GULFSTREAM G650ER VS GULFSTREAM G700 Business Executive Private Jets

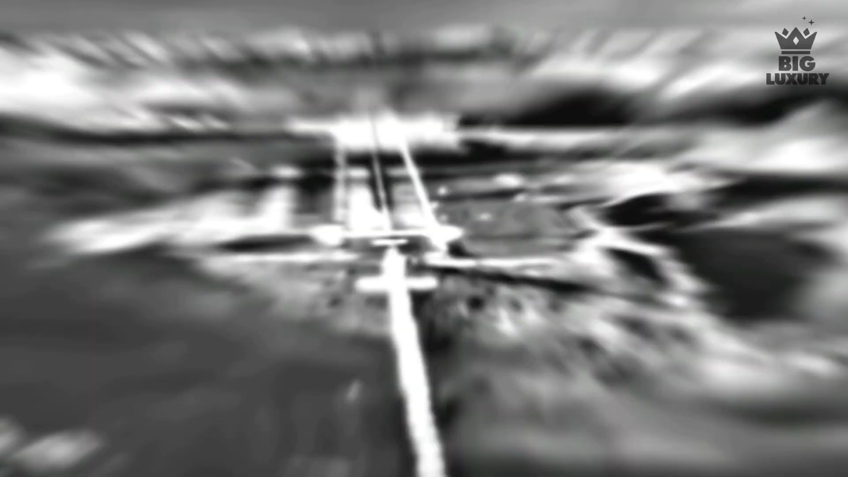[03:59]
it is equipped with a unique enhanced flight vision system that helps the pilots land in low visibility conditions and to escape overrun of the runway.